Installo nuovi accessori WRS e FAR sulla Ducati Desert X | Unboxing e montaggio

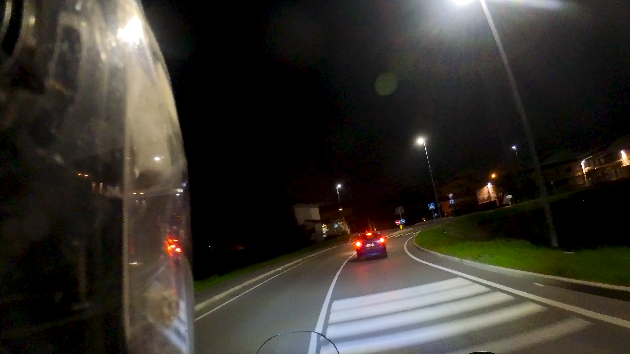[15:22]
giusto per vedere così come va la protezione fanale col fanale acceso, che di giorno ovviamente, cioè sto fanale non è che lo vedevamo, giusto?
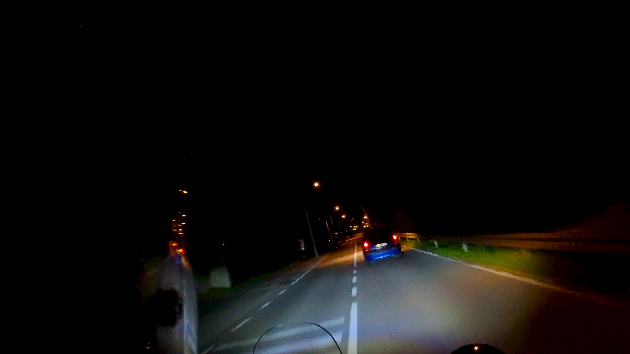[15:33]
Bene, allora facciamo la sera e vediamo come va il fanale con la protezione su,
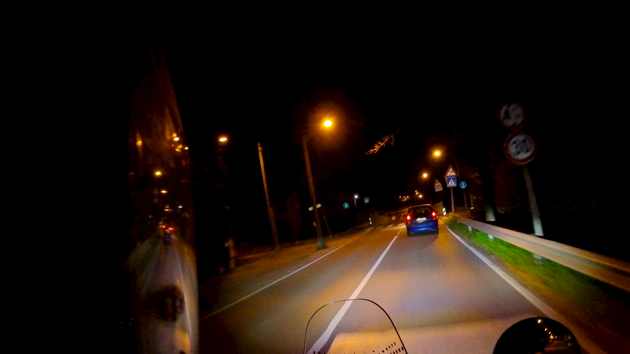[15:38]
visto che abbiamo scelto la protezione della WRS, che è un enorme plexiglass completamente trasparente, così capiamo effettivamente come si vede.